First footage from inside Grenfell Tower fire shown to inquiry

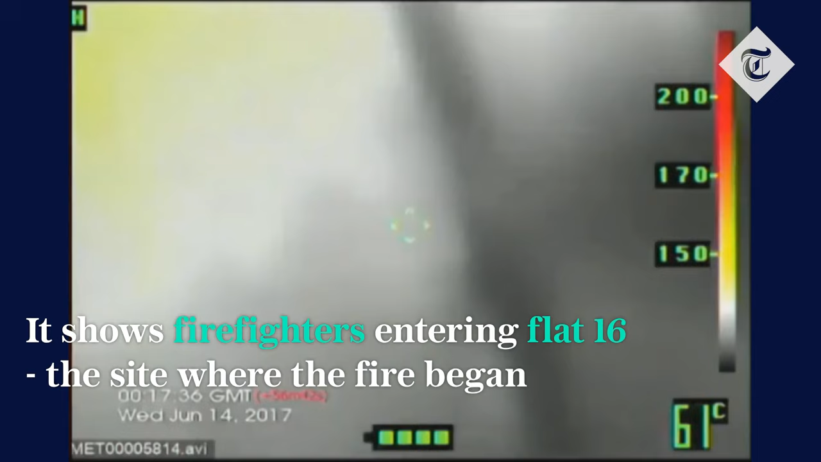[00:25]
On screen: spot 61°C
The yellow glow that you see is the fire that is down at the window end of the kitchen.
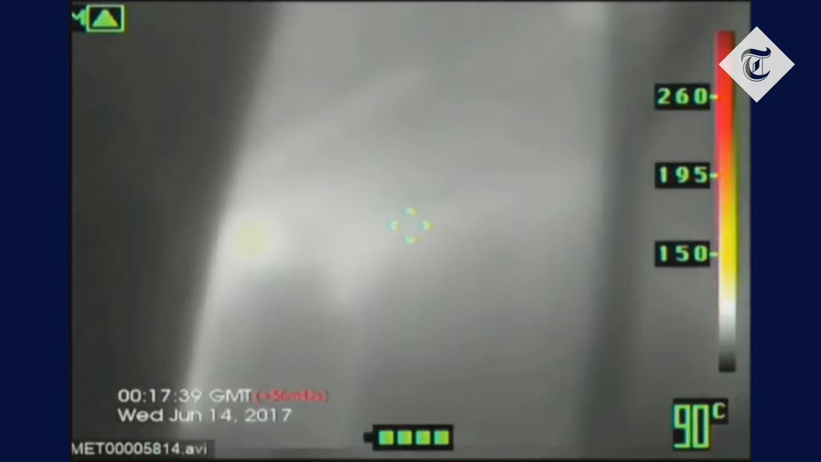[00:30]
On screen: spot 90°C
The firefighters attempt to put water on the fire,
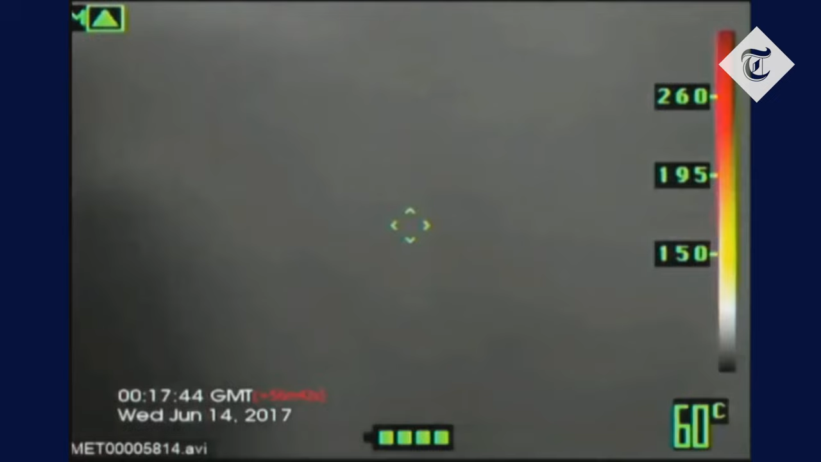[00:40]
On screen: spot 60°C
They close the door.
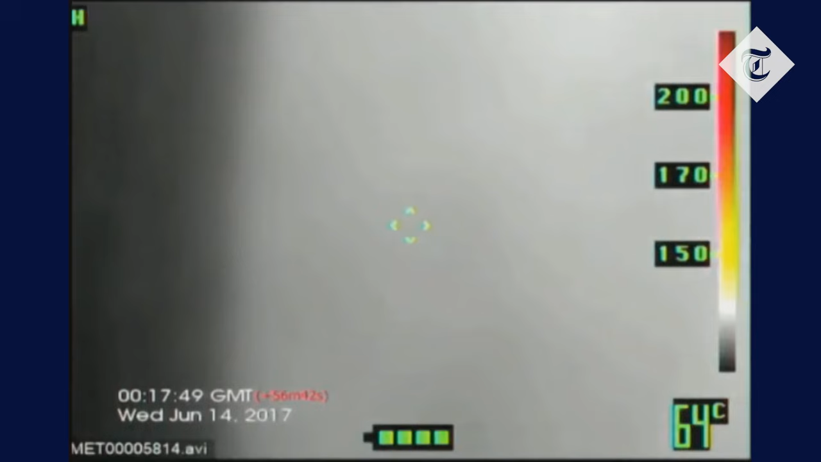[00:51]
On screen: spot 64°C
And then they open the door again to see that the fire is still present. At approximately 1:20, the firefighters enter the kitchen, go right into the kitchen, and they extinguish the fire that was in and around the fridge freezer directly at that point.
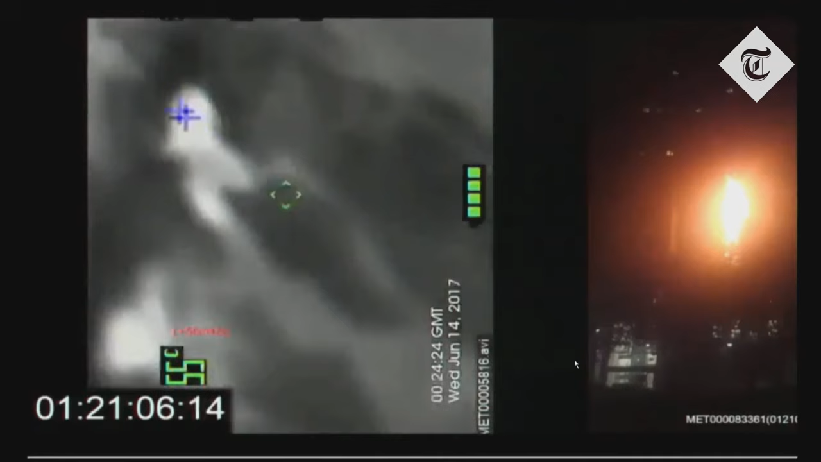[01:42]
Some of the items that you can see are recognisable, such as kitchen cupboards, and over to the left-hand side, the washing machine, the countertops of the kitchen.
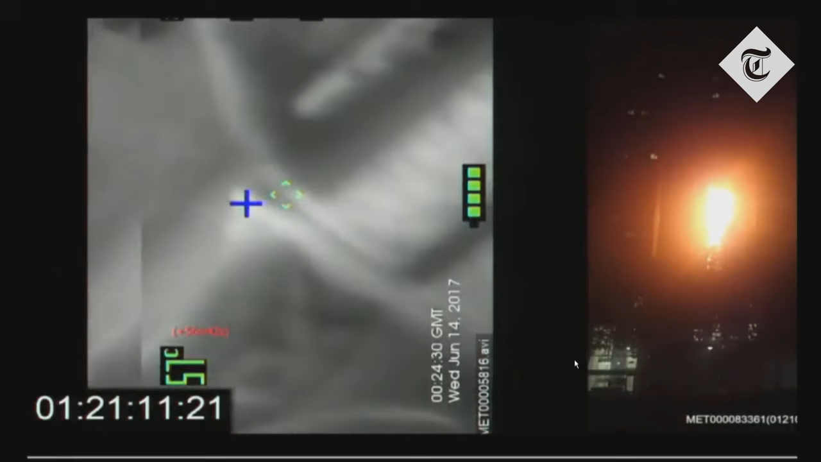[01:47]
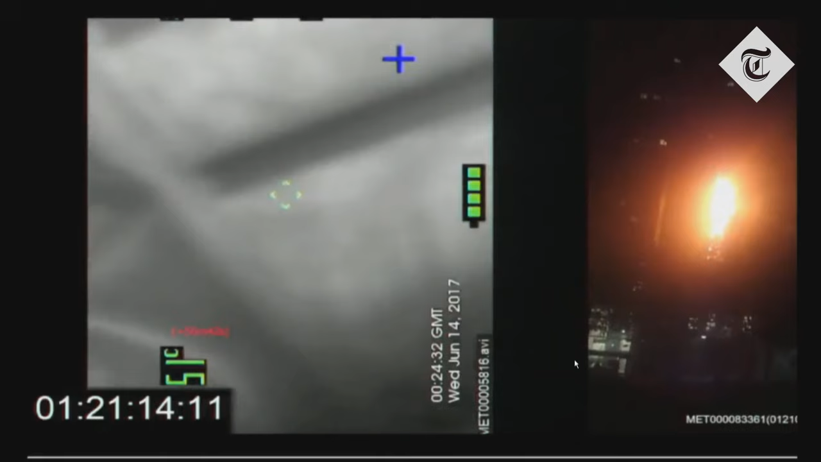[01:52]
So again, that's the washing machine.
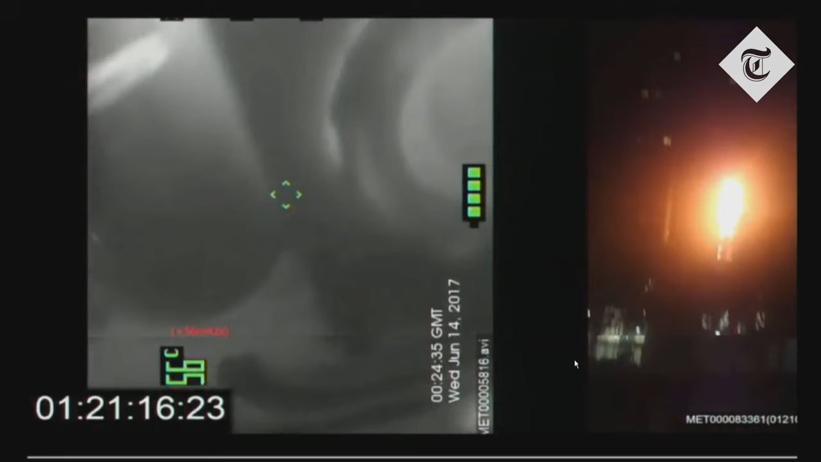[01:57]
And there's the bin beside the washing machine.
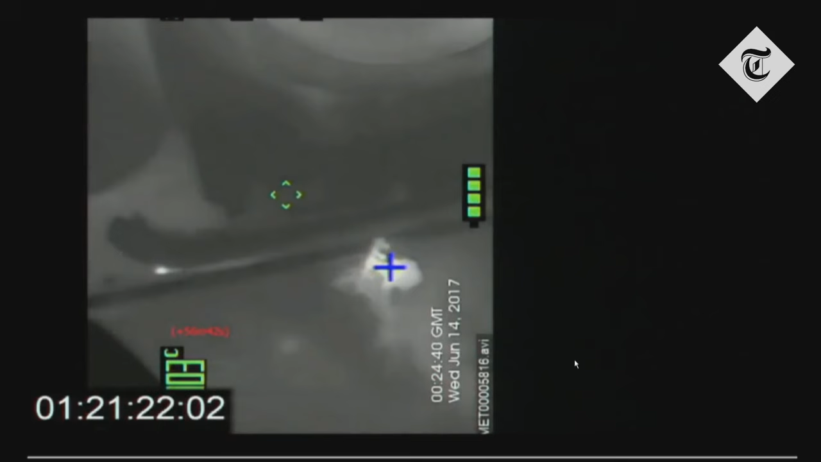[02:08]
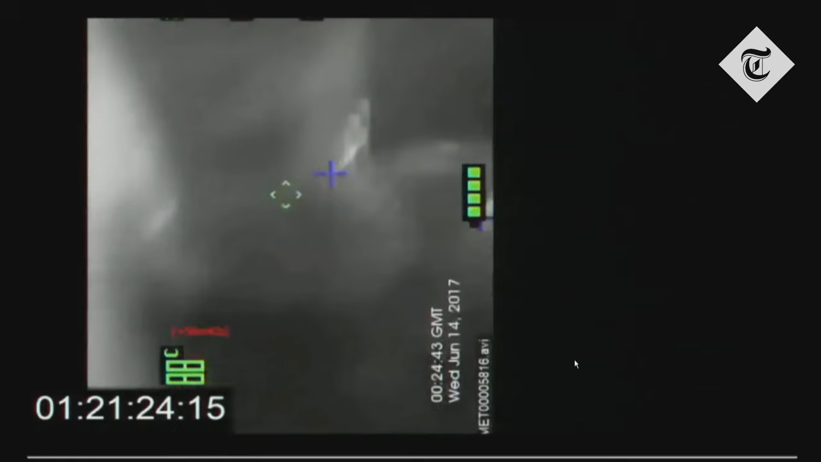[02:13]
The camera now swings round and looks out of the window of the flat, and you can see aspects of the cladding that are coming down outside of the window.
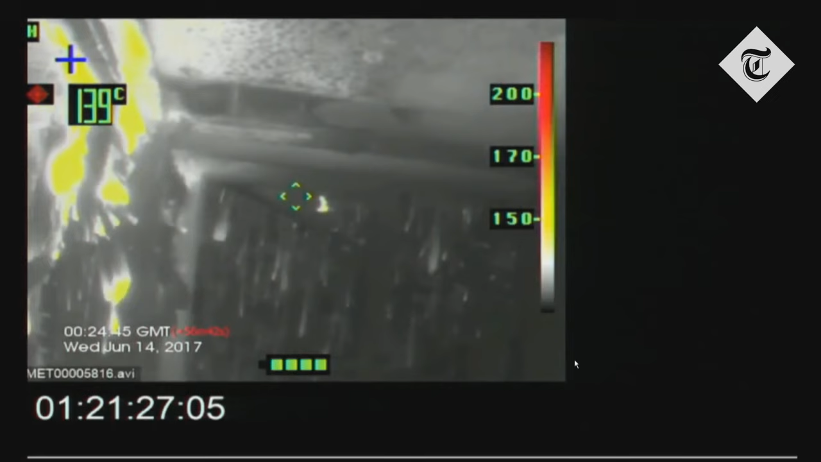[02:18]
On screen: spot 139°C
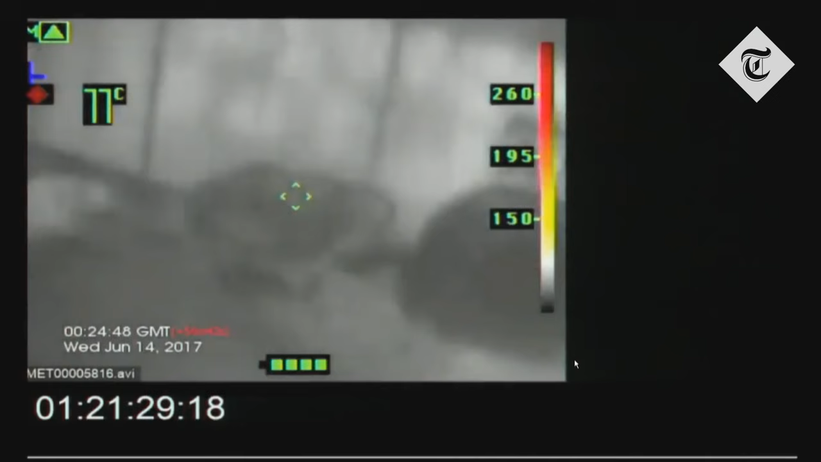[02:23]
That's the cooker.